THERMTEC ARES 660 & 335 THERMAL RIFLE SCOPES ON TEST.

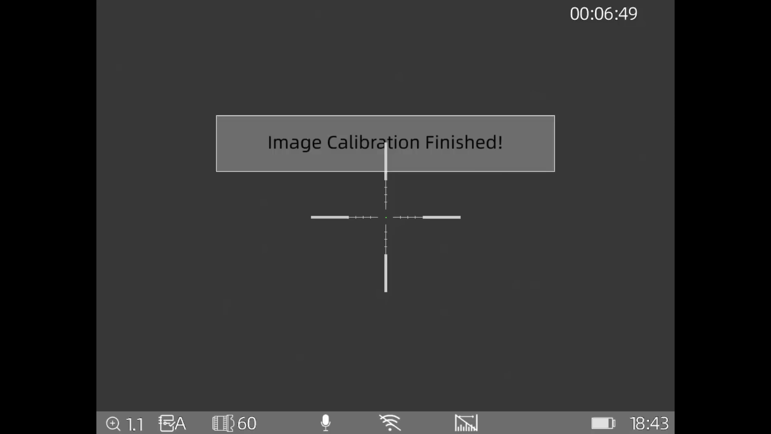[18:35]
calibration finished open up the lens again and we're back on so our friend is still there i'm not sure if that's something we've got coming out there
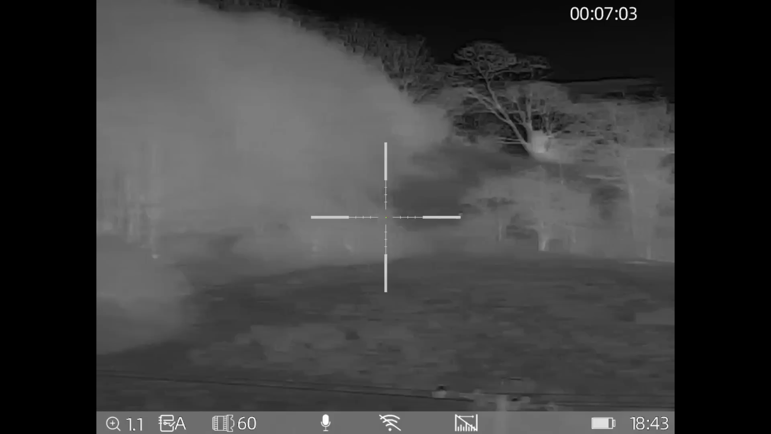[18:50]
he's obviously a little bit shy and he's not going to come out to play for a bit so put her back on the picture in picture
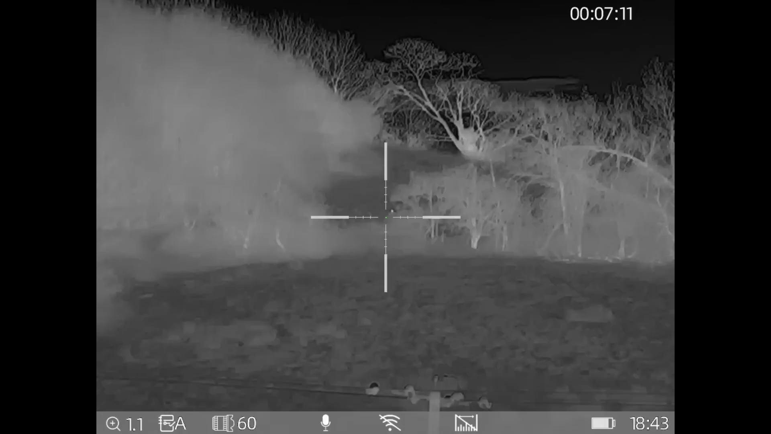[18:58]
and again the zoom on the picture in picture is the only thing that zooms in
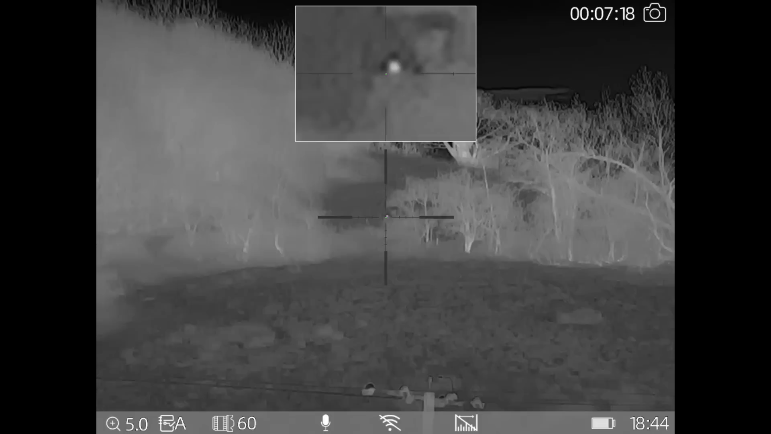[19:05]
which is quite nice you still get to see what i refer to as the rest of the world especially if you're taking shots on rabbits and rats that's quite important so we'll just keep an eye on him if he does come out on a bit more i'll come back onto the scope and probably film him on the 335 next
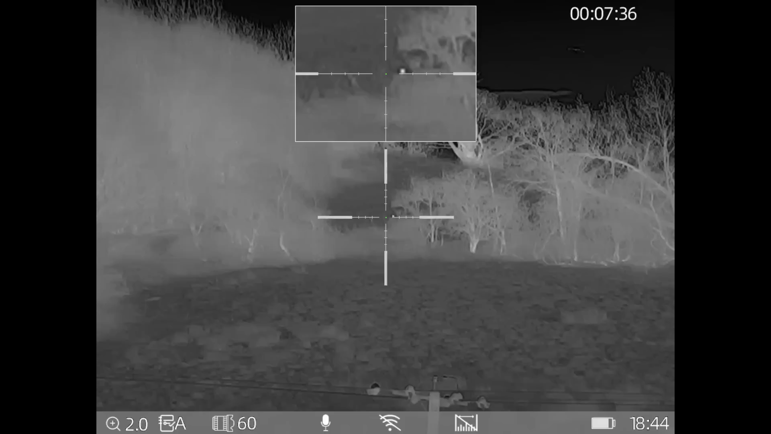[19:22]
right so we're now on with the smaller unit the
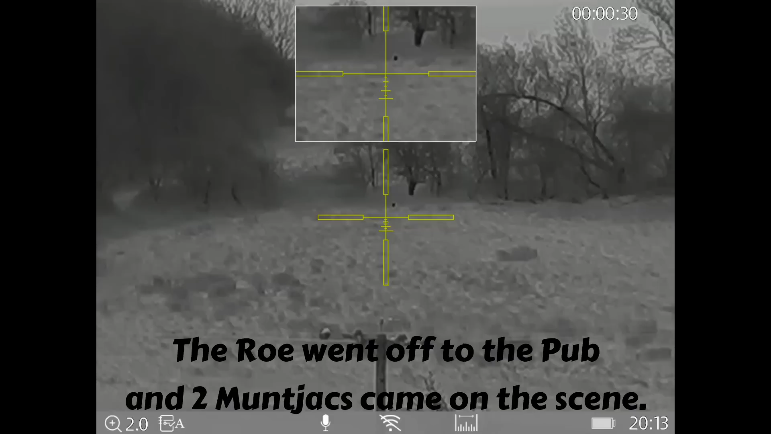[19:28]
335 we're still looking at that muntjac on top of the hill and i've got the picture in picture on and we're currently on black hot
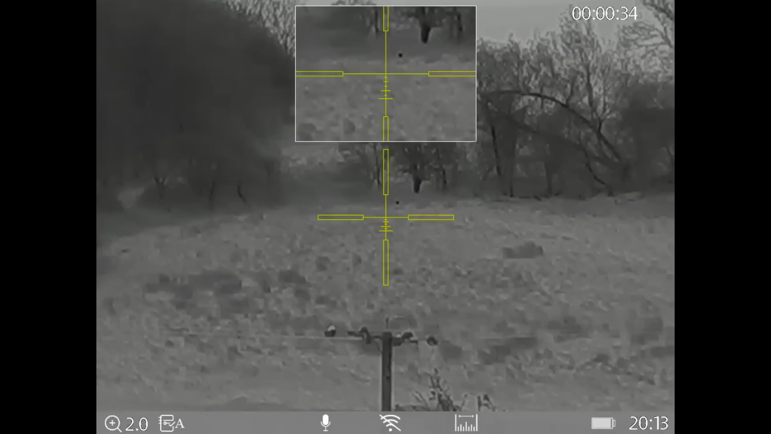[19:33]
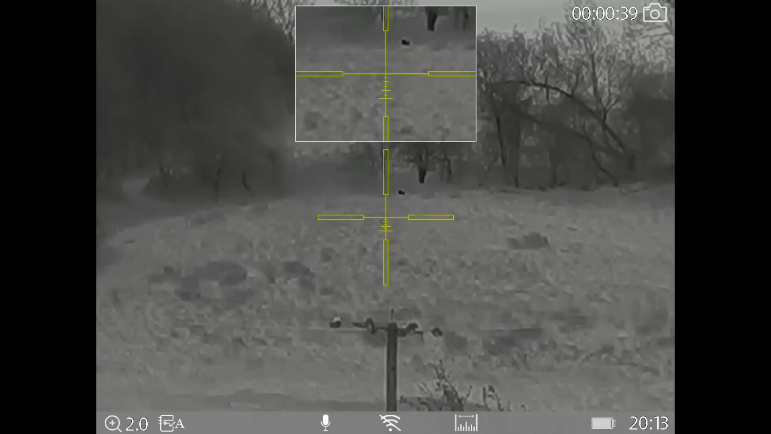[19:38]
so let's just have a flick through see what the colors are like so there's a nice red there the green again there's the other muntjac coming back into play
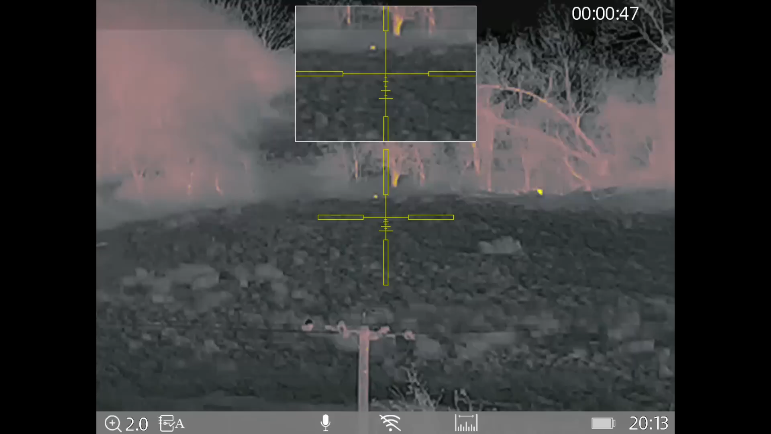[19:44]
the pink white hot again
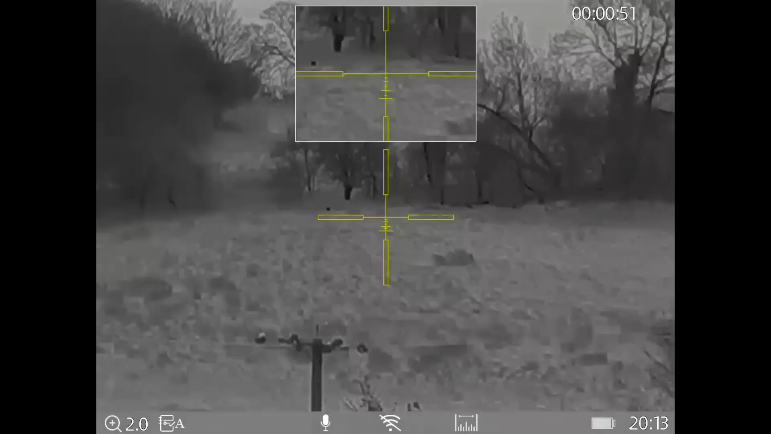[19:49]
let's go back to black hot actually the white hot shows that munt better in that bush line so remember he's he's up to 300 yards away that fella now on the outskirts so quite a decent picture and ideal for sort of
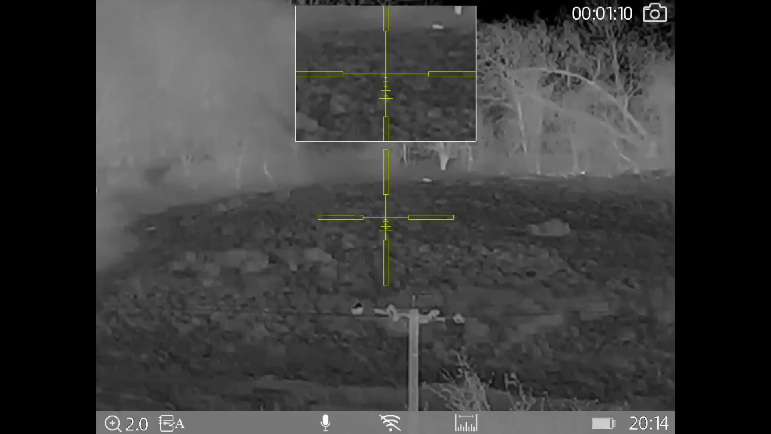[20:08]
again close-up rabbiting foxing and we can zoom that picture in picture in simply by just rotating the cuff on the side just as they decided to clear off that's handy in it i've got the zoom on that picture in picture set to the slow increments rather than going up in large increments
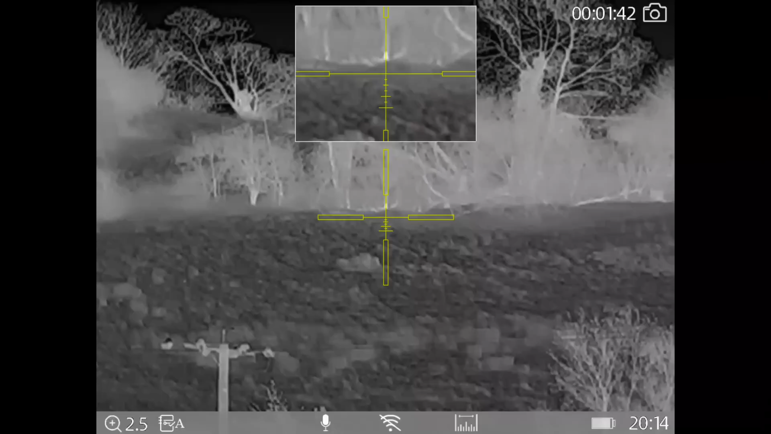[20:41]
it's on sort of like 4.5 yeah that's something you can quite easily swap around
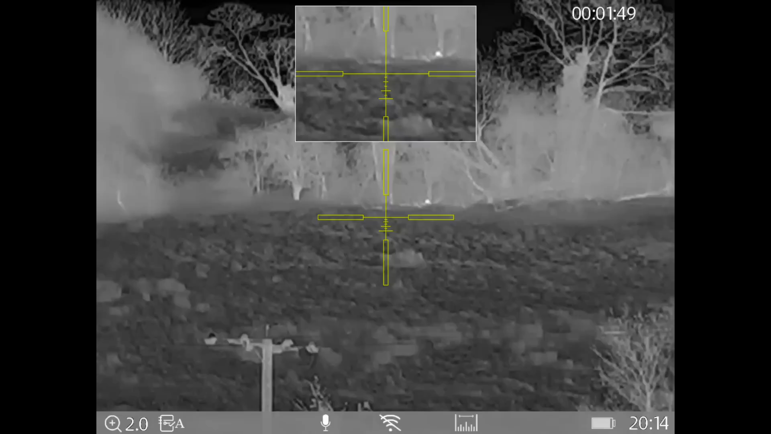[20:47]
again the menu on this one it's exactly the same as the other one
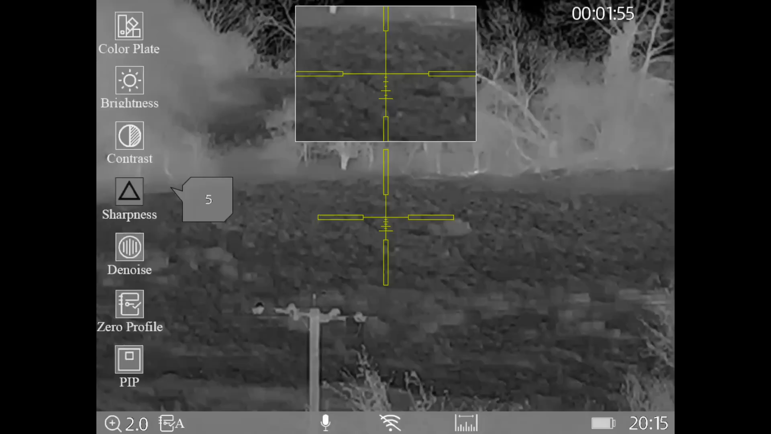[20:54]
brightness contrast sharpness denoise zero profile a picture in picture you can turn it off
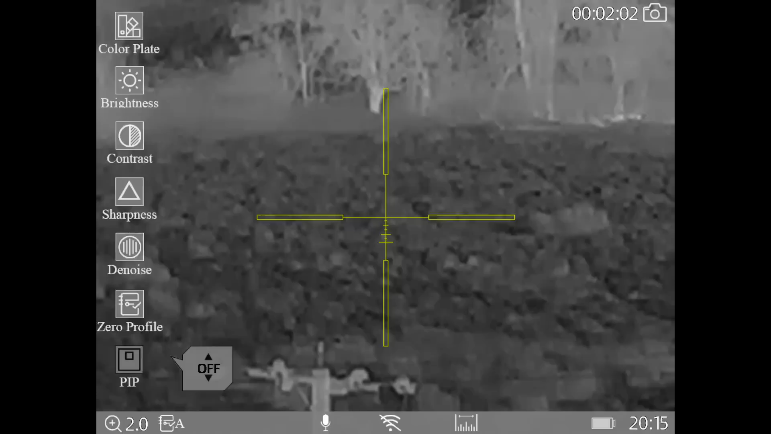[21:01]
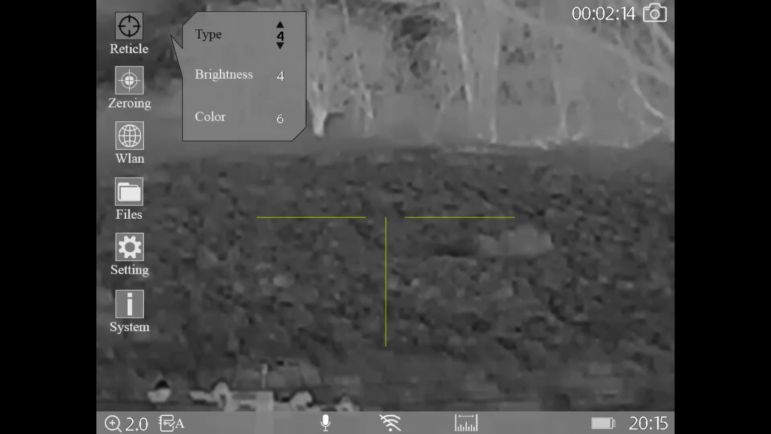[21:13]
you can see what we do with the brightness let's get that really nice and bright so one to four on the brightness one to five color blue red white black red again green
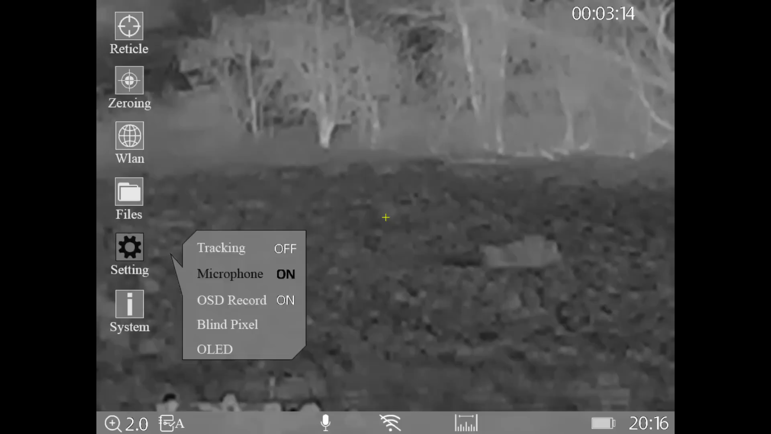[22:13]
there we go so we can change now the color of the screen
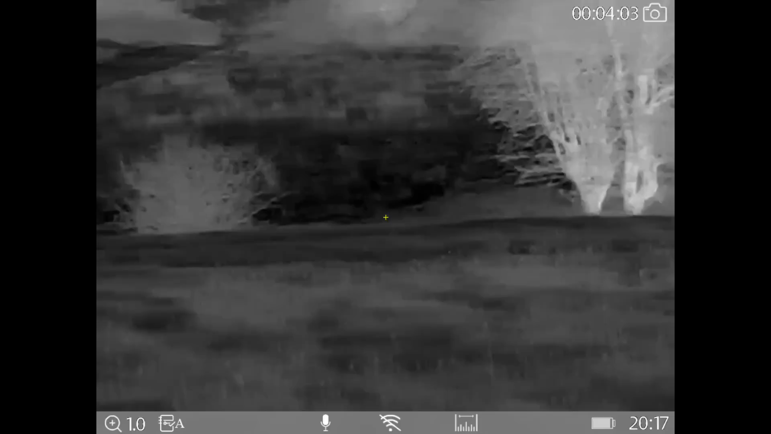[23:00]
i think that climb around there again
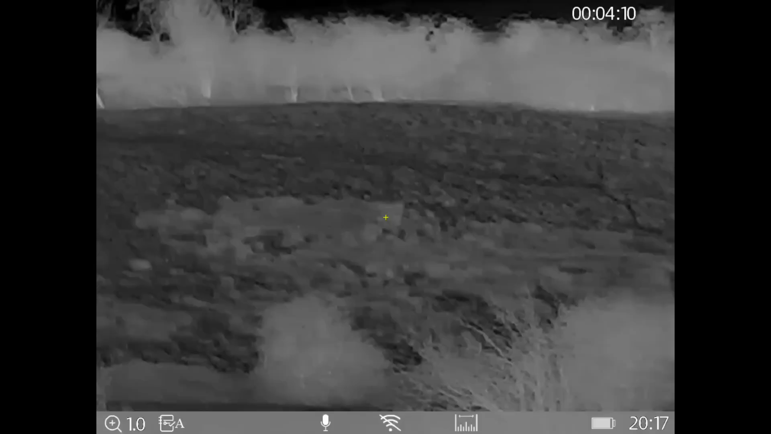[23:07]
imagine our rows have gone well and truly up there
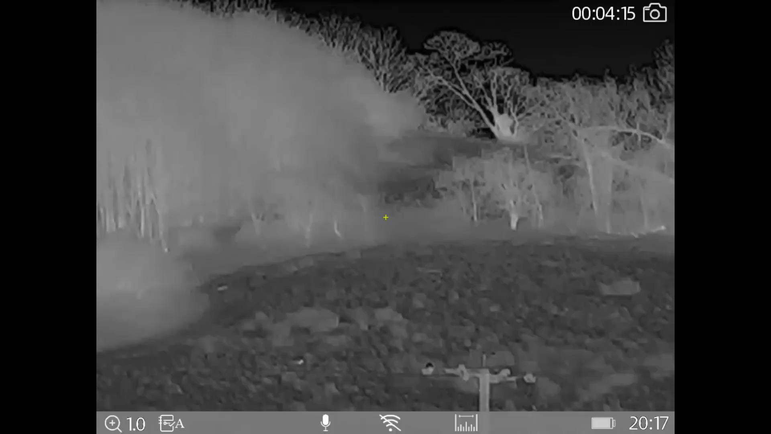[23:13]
right so i'm back on now with the three three six and i've got a nice rabbit stood up there quite nicely and obviously the yellow
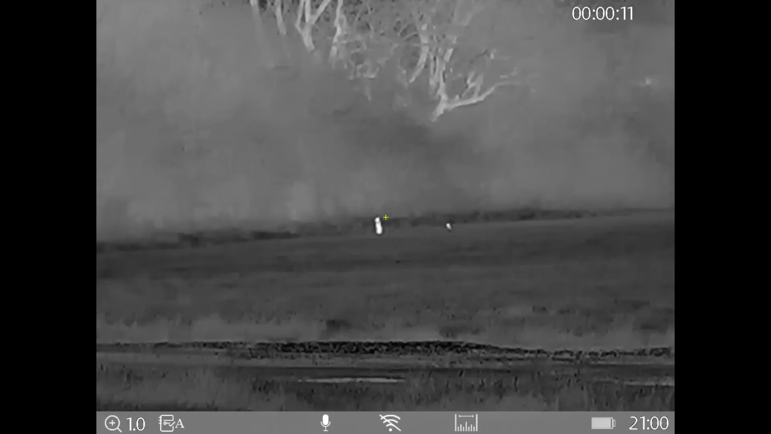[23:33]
isn't probably the best of colors to have on that reticle so we'll just change that
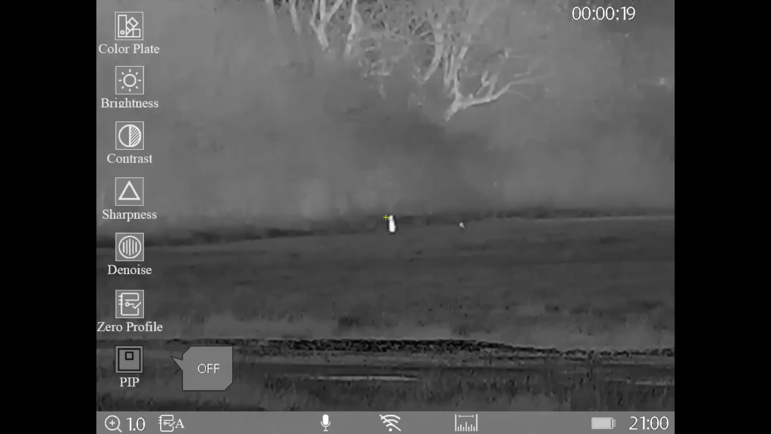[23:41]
let's go down to yellow let's see what options we've got
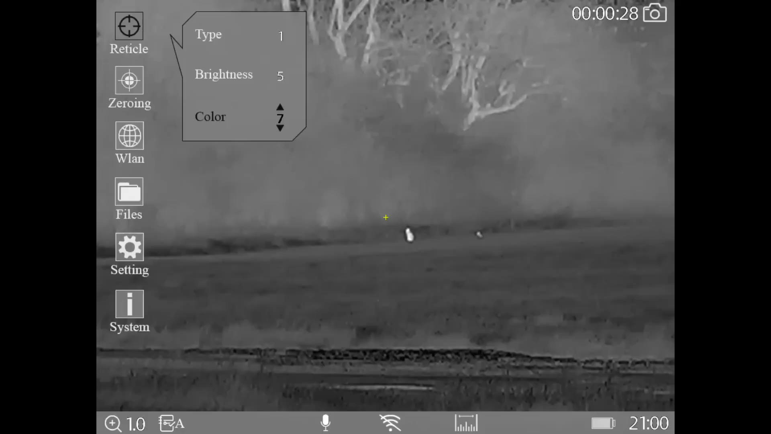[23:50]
i think black will probably
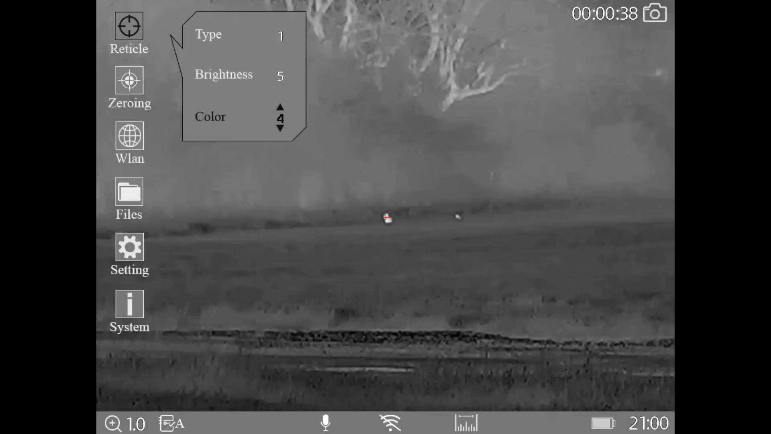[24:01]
let's go for a red i think let's go up to type
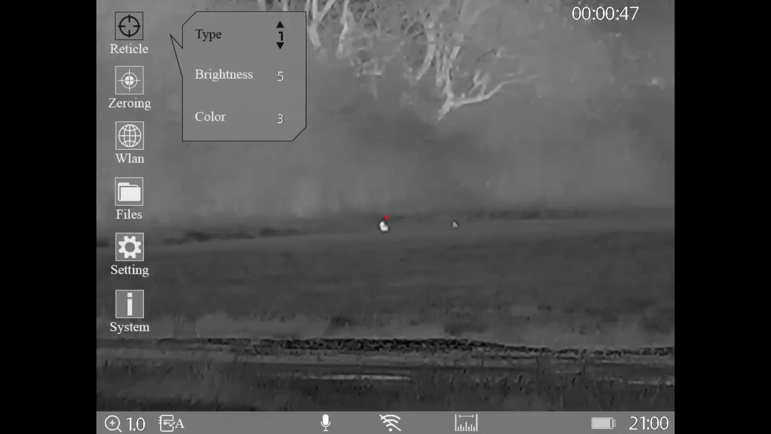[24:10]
a bit of different type on there there's something with a few mill dots on it okay so that looks like a hawk scope mount do the brightness it's a little bit sharp a bit higher than that a bit higher than that that's probably about right one two three
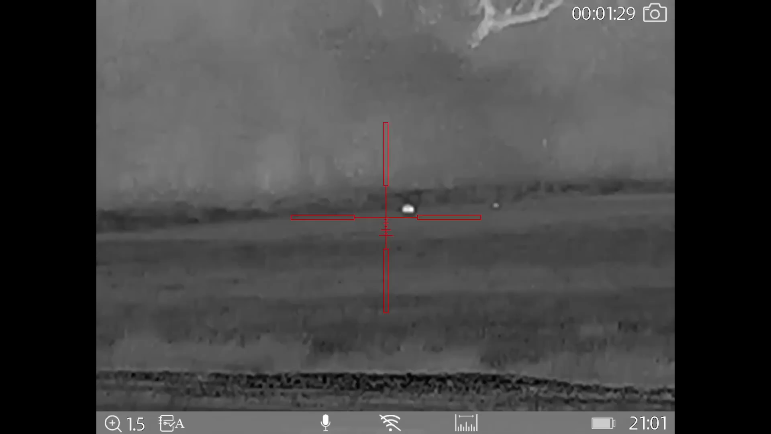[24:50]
okay so there we go that's about it on the focus i did say earlier on about the zoom coming up in small increments i can't seem to find anywhere on there where it doesn't go up in large numbers it's all small increments so again i would think there's something for doing this sort of thing close up rabbiting and put the picture and picture on it let's get the picture and picture on that's quite interesting so you can do the brightness all that mess about that without going into the main menu
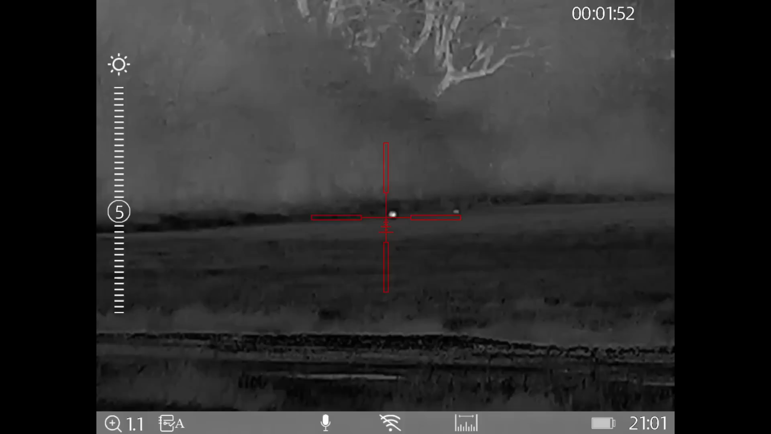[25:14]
right it's a contrast
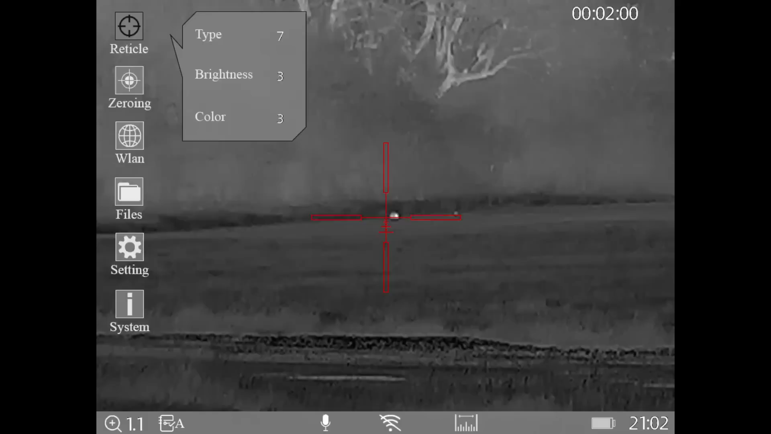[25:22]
main menu let's go down to picture in picture all the way down